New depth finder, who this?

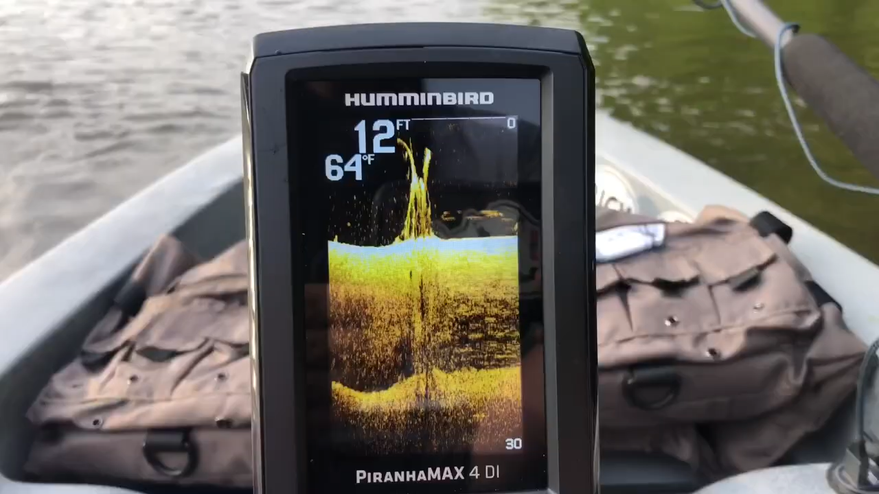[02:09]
On screen: water 64°F
right you guys so as you can see this
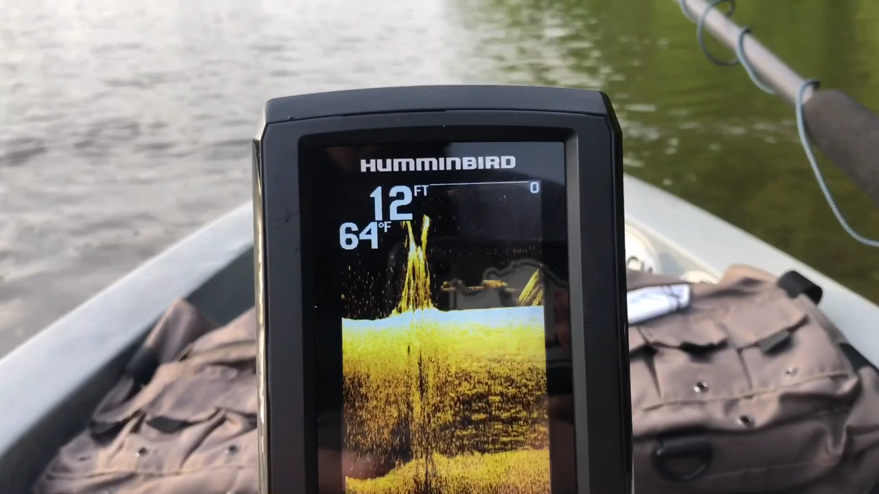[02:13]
On screen: depth 12 ft, water 64°F
right here there's a lay down right here next to me or what's left of a lay down it's all rotted out and that's one of the stumps sticking up from this tree it actually fell towards the bank and then right here i'm sorry you guys these are some fish here right now i'm kind of sitting over it so it's really going to balloon up and then that's another part of the lay down structure that's right down here it's
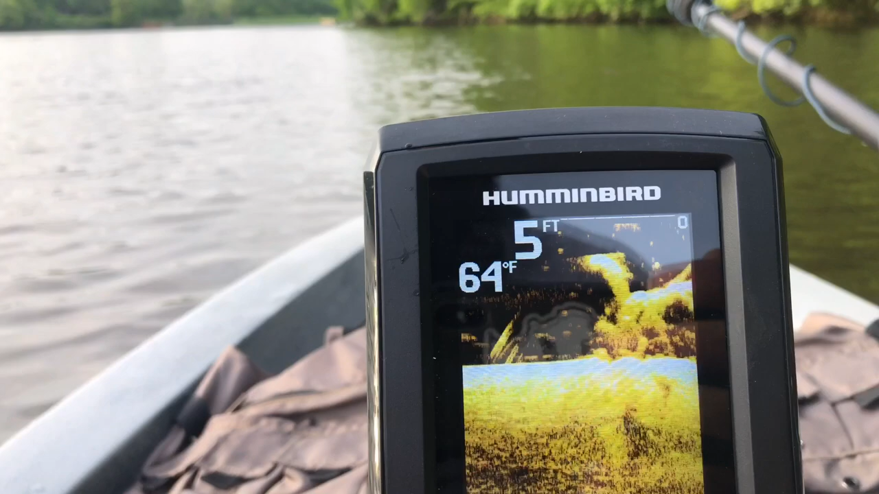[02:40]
On screen: depth 5 ft, water 64°F
pretty good chunk of the tree as you guys can see this down imaging is really really detailed it says i'm in four or five feet of water i'd believe it sorry guys i mean that's right here
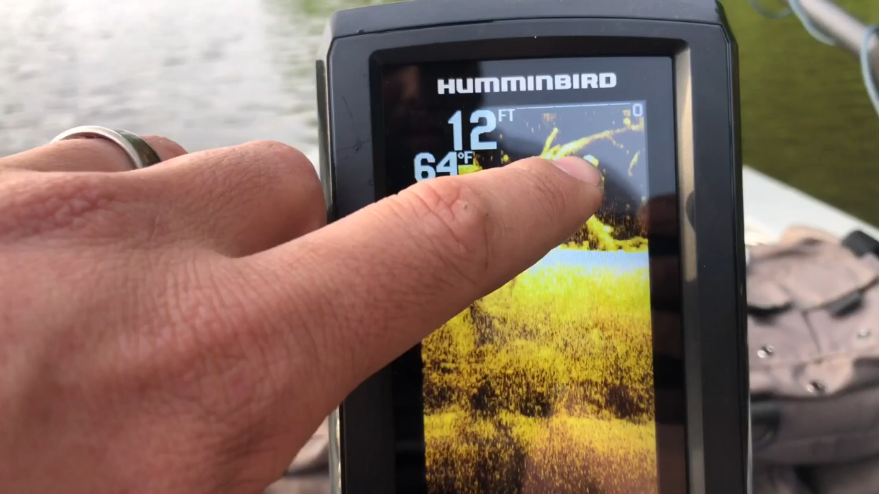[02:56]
On screen: water 64°F
we've got a fish down here we probably got a couple of fish i got
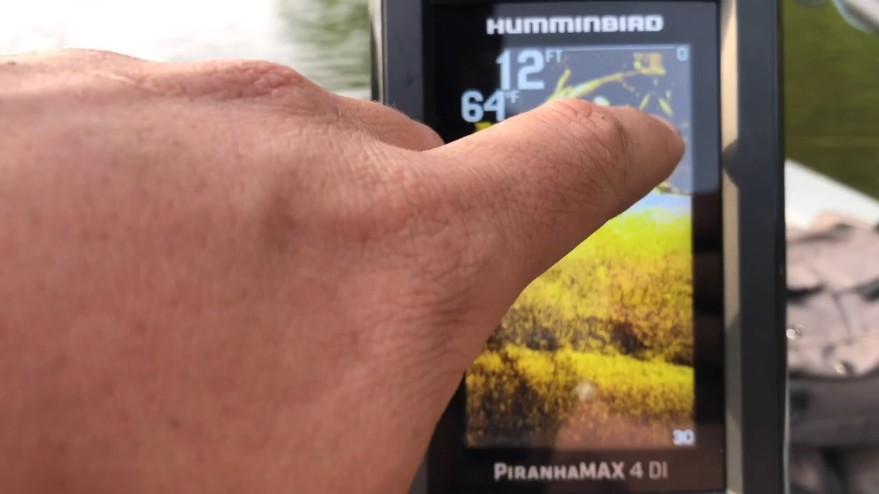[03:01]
On screen: depth 12 ft
some more fish sitting down here on the bottom of this tree so i mean i don't know how you guys can see that
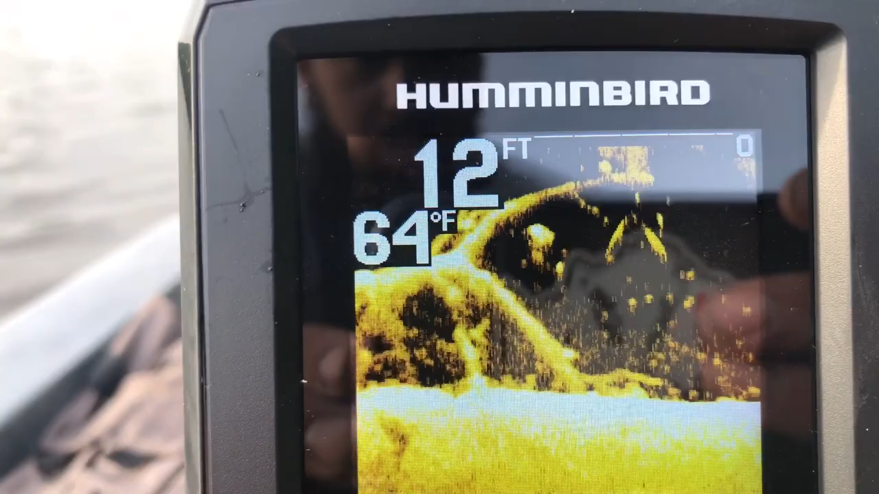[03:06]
On screen: depth 12 ft, water 64°F
that tree branch there you got one back here at the fork in the tree and then a couple sitting out in front of it this up here at the top is a little ball of bait and then all these down here are more than likely like crappie and bluegill because a lot of the crappie guys do come out here and they fish this stretch of bank right here really heavily jigging for crappie so i'm assuming just knowing that those
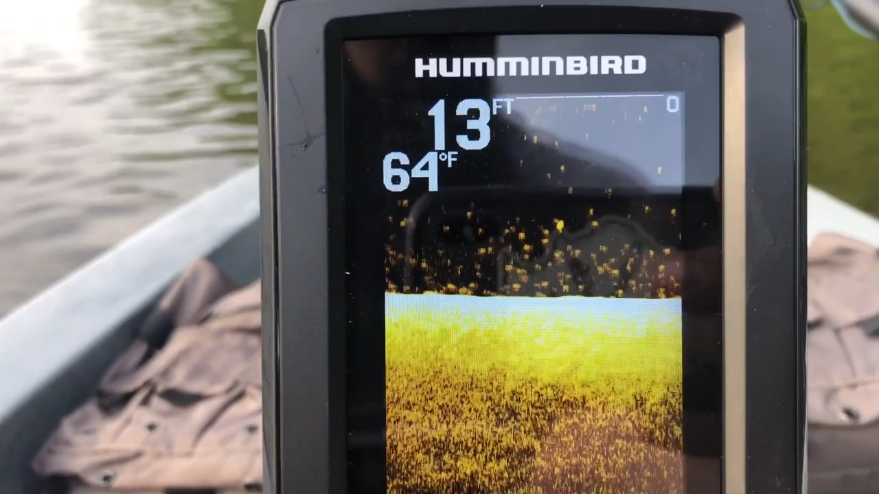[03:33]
On screen: depth 13 ft, water 64°F
are all crappie um looks like a pretty decent one in here
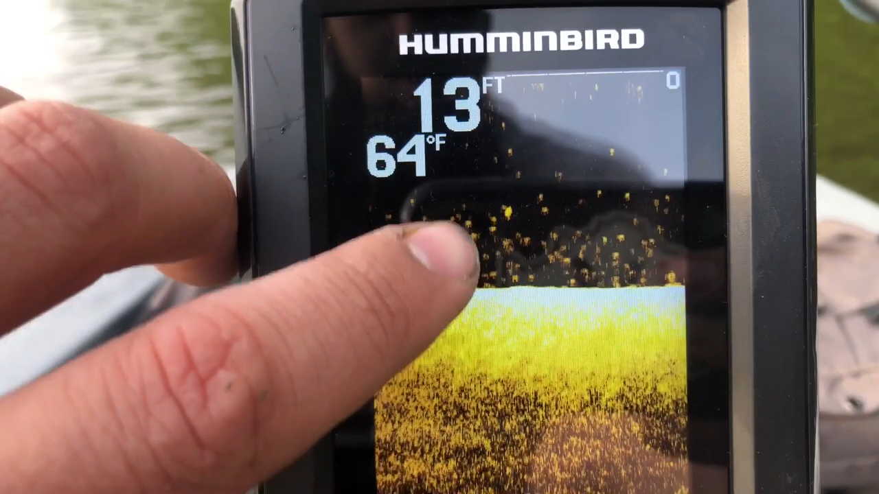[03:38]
On screen: depth 13 ft, water 64°F
too this bright one probably pretty decent crappie but now we've kind of drifted back off of you
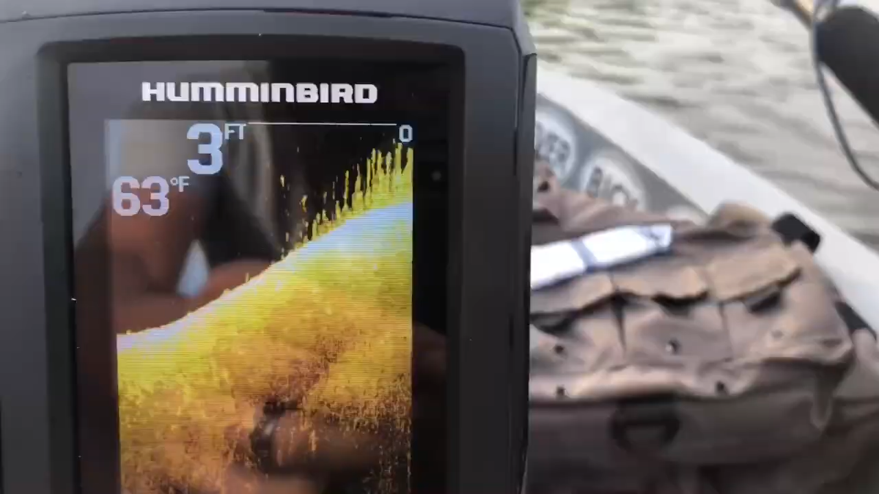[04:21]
On screen: water 63°F
right you guys i know over there we showed you the tree all this right here is grass this is normally on the edge of this flat let me turn here a little bit so i stay in it we get a bunch of grass and it's all mad up on the top it's starting to get there again um but yeah this is normally where i catch a lot of bass the channel's right off to the right out here and it drops from four to about 12 feet it'll start dropping off out here and it's right now it's reading the mat i can kind of see some of it where it's starting to get up towards the
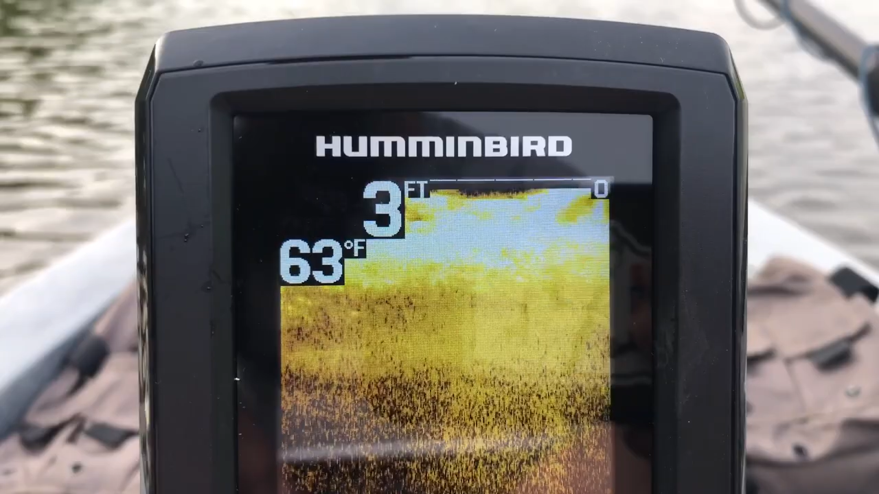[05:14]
On screen: depth 3 ft, water 63°F
so the spawning flat this grass helps protect it then it washes bait fish over the top of it and into it a lot of the time but that's what grass looks like you guys it's matted pretty good yeah i can definitely see it now so we're gonna my transducers sitting right on top of it just kind of floating through it so i'm gonna get out of the grass i don't gotta clean the transducer up you guys